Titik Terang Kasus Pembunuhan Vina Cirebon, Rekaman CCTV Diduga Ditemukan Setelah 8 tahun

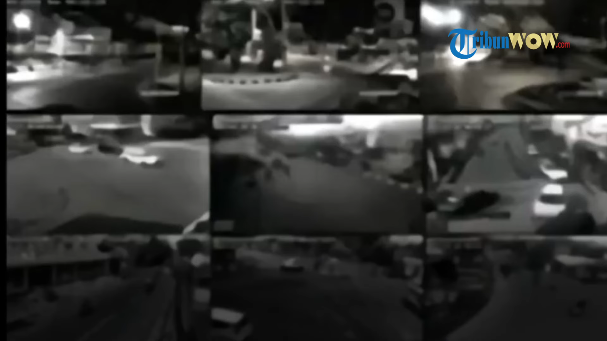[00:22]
Gerombolan tersebut tampak duduk di atas sepeda motor dan ada juga yang berdiri.
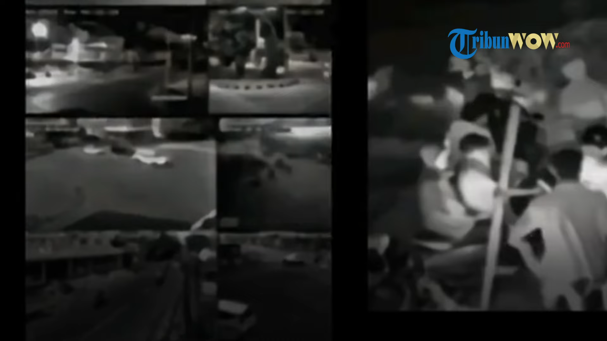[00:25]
Viralnya rekaman CCTV tersebut lantas dikaitkan dengan insiden pembunuhan Vina Cirebon di bulan Agustus 2016.